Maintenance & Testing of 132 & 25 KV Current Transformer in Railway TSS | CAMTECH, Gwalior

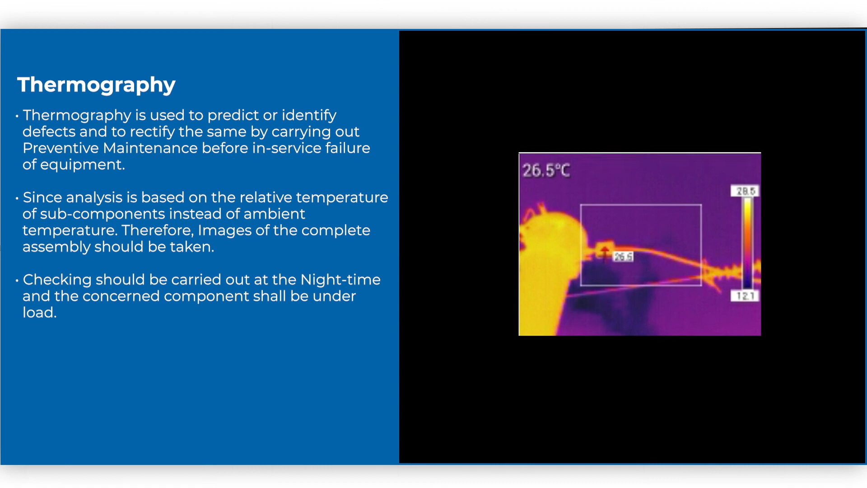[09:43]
On screen: spot 26.5°C
Since analysis is based on the relative temperature of subcomponents instead of ambient temperature. Therefore, images of the complete assembly should be taken.
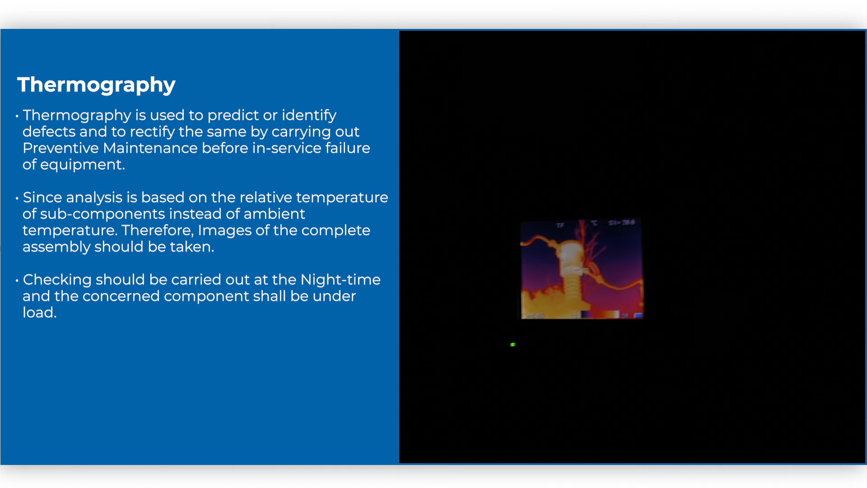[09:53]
Checking should be carried out at the night time and the concerned component shall be under load.